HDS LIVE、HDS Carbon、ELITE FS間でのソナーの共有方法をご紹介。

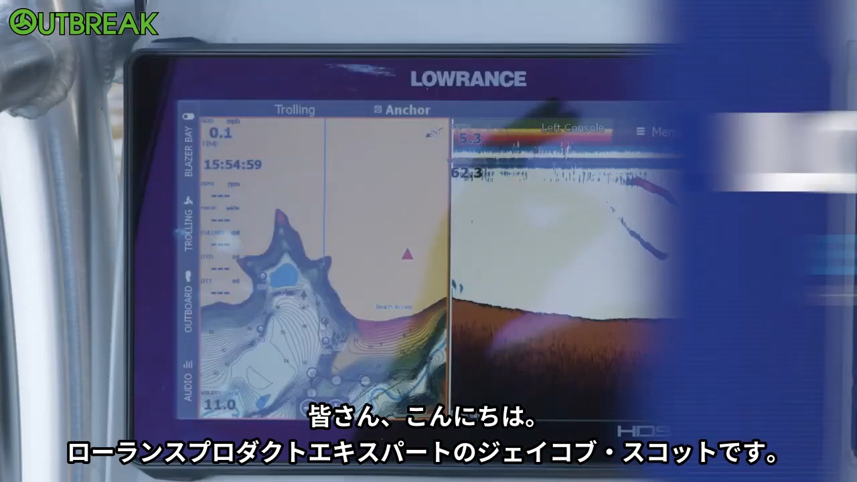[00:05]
Hey guys, Jacob Scott, Lorenz product expert, and today I'm going to show you all how
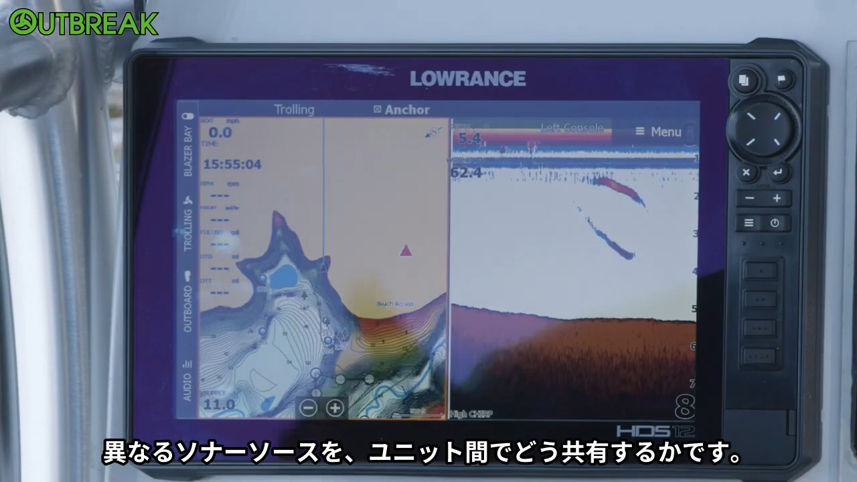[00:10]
to share different sonar sources between different units,
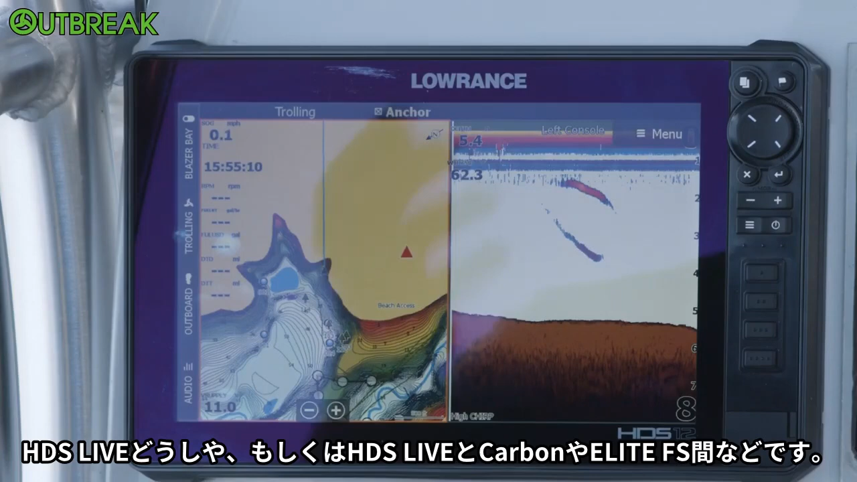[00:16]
be the HDS Live and an HDS Live, an HDS Live and an HDS Carbon, Elite FS.
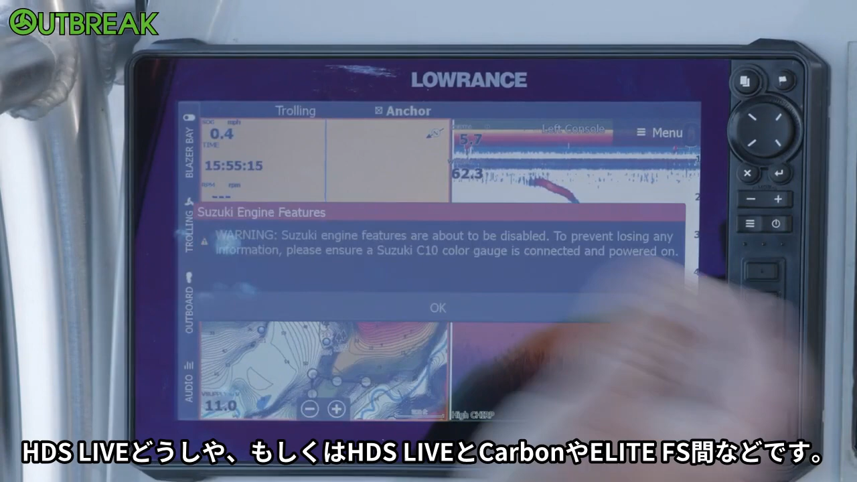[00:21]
So it's all pretty much the same between all of these units.
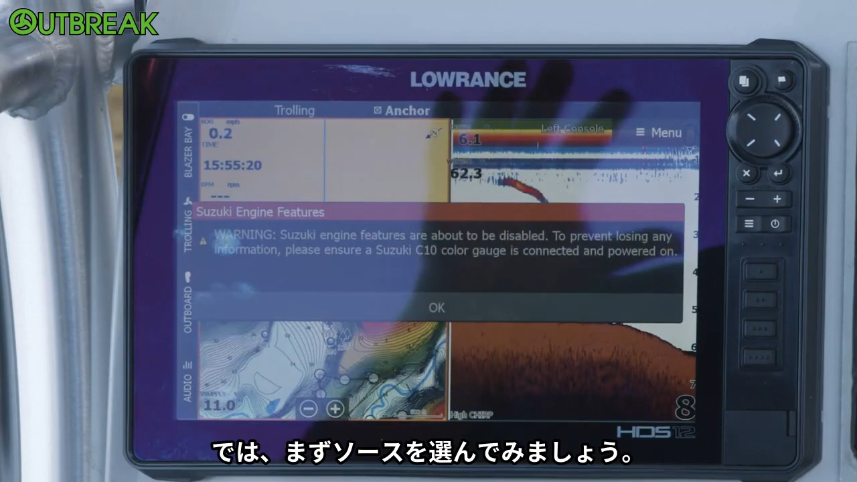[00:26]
So now we're going to look at how to select those sources. So as you can see right here, I've got a chart and a sonar screen.
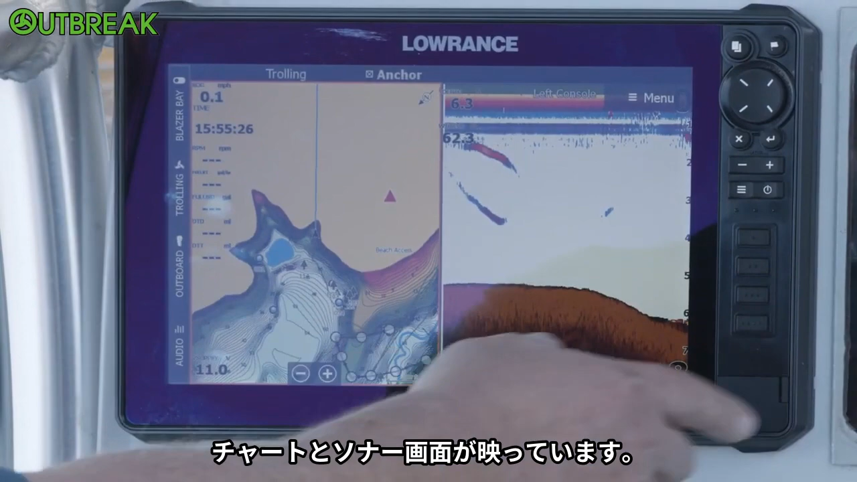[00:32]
Now if I just wanted to look at a different sonar on the boat,
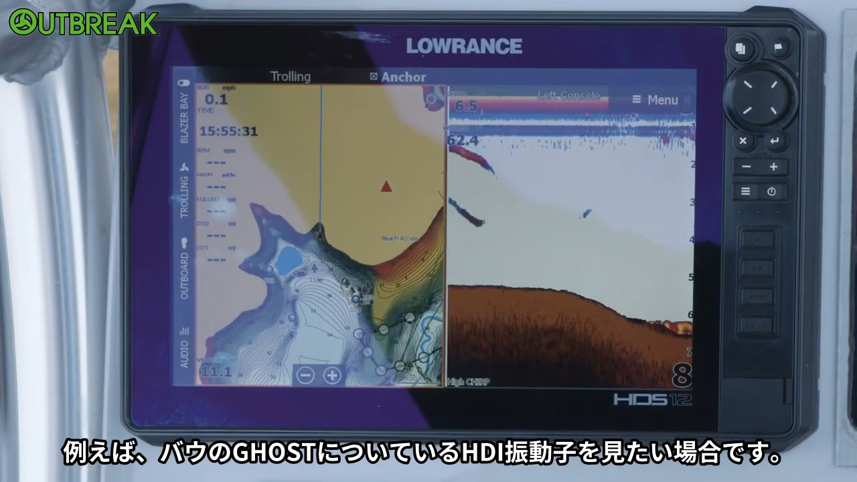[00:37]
so if I wanted to look at the HDI transducer that's on the front on my ghost trolling motor, right here you can see this says it's my left console.
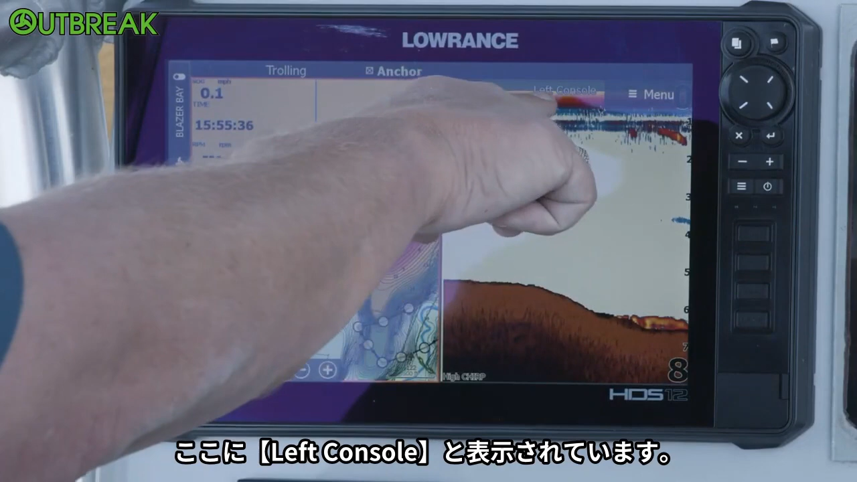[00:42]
All right, so from here if I want to look at the HDI transducer on my ghost trolling motor at the front of the boat, all I have to do is come to this screen.
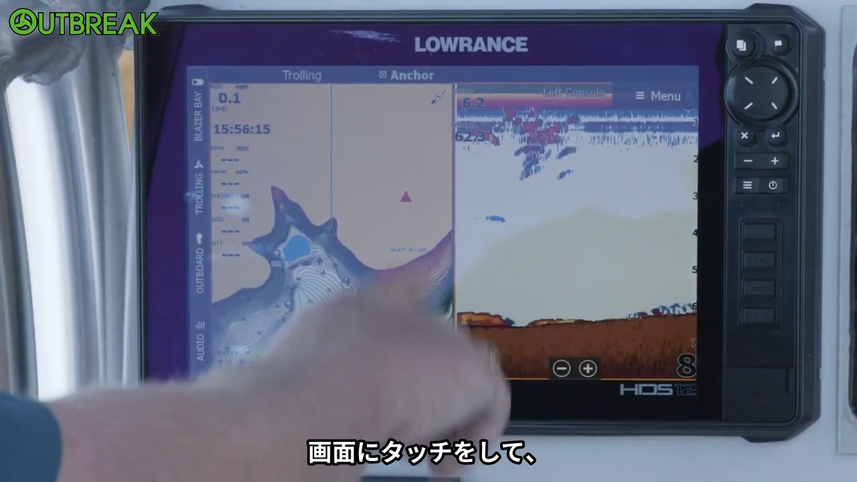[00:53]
I'm going to touch this screen to make sure my orange box is around it. I'm going to hit menu, and here it says source, it says left console.
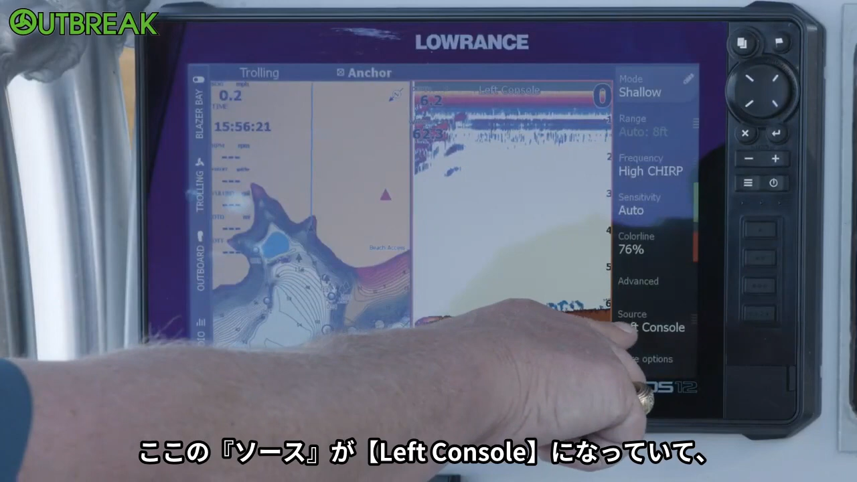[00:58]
Up at the top it says left console, that's this unit, that's what I've named it.
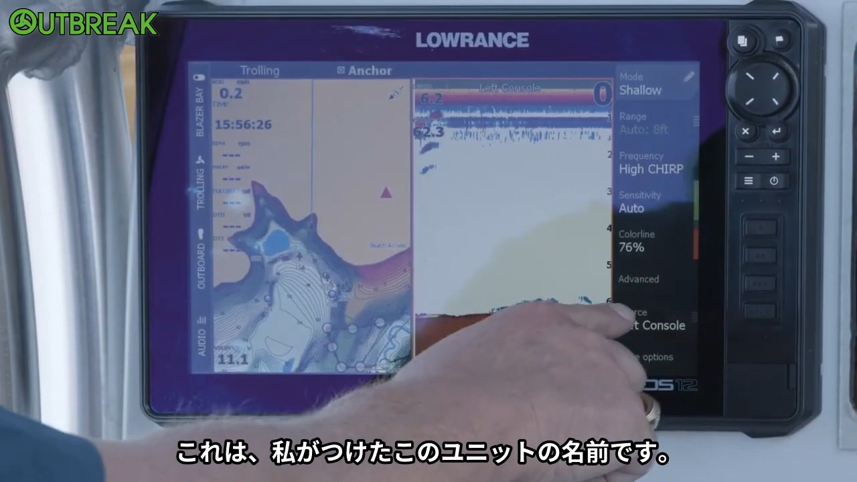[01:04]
So if I go to the source, and I go to HDS Live 12,
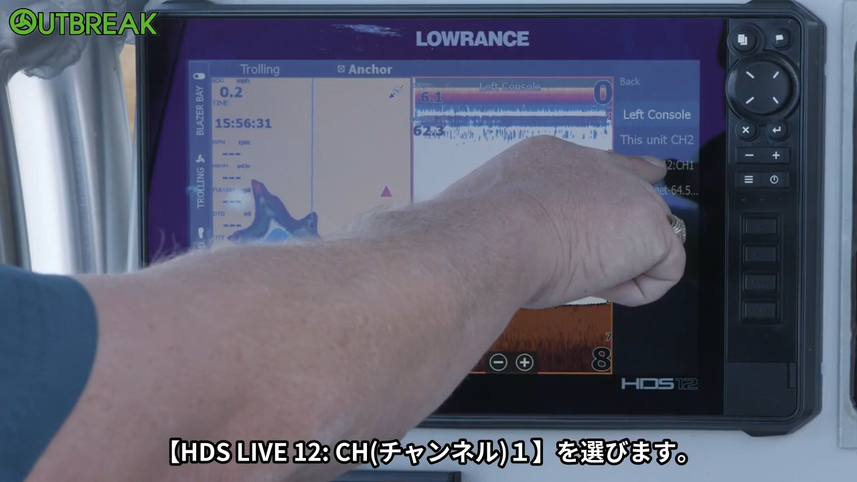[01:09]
channel 1, so I selected that one.
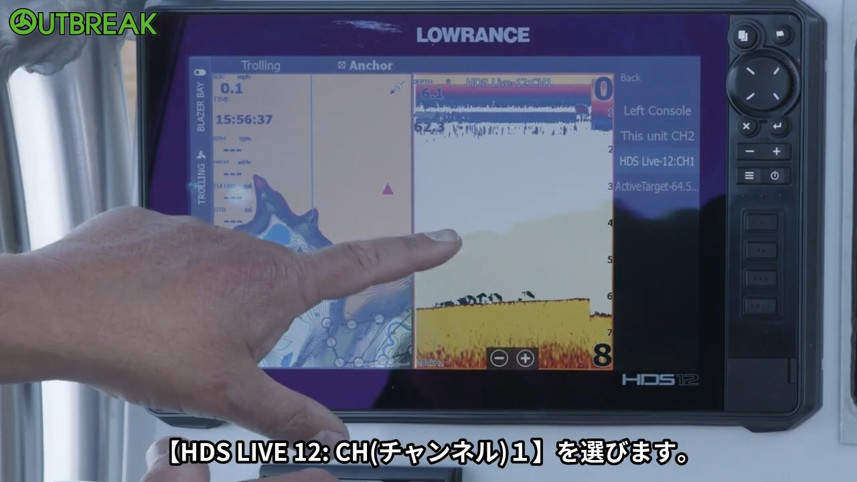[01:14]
I haven't named it up front, normally I have them named, but I haven't for whatever reason done it on this one.
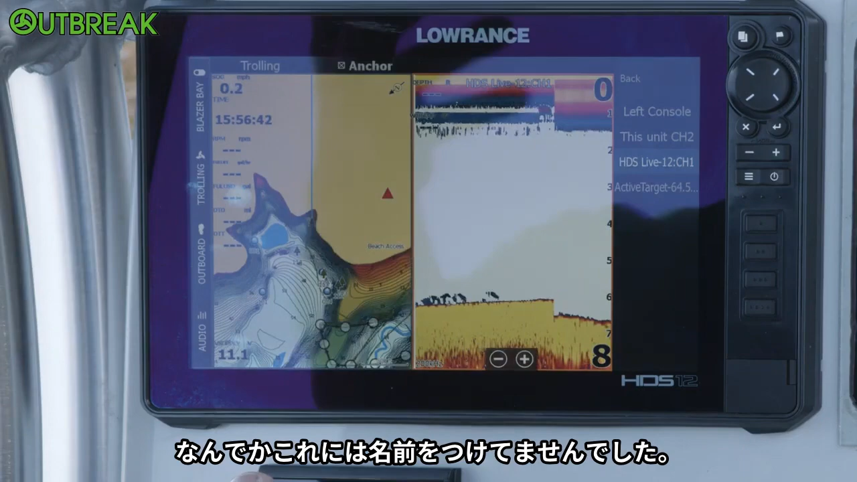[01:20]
But that's my front trolling motor, so I'm looking at the HDI up there.